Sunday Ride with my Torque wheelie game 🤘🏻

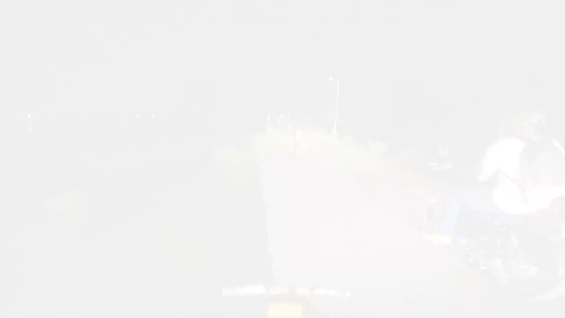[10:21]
तो गाइस हम लोग निकल चुके हैं, ठीक है, और सागर भी राहुल लोग ये लोग भी आ गया था।
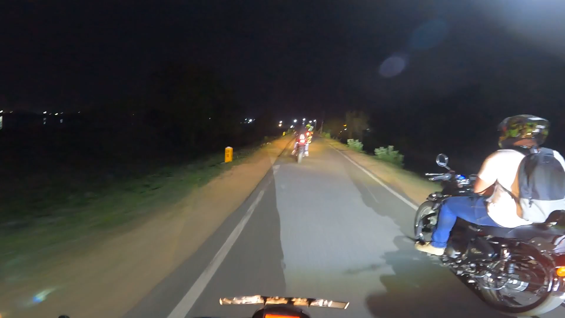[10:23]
देखो यार सबका बाइक के सामने ये बुलेट कितना छोटा लग रहा है और साउंड बहुत ज्यादा है गाइस, ठीक है।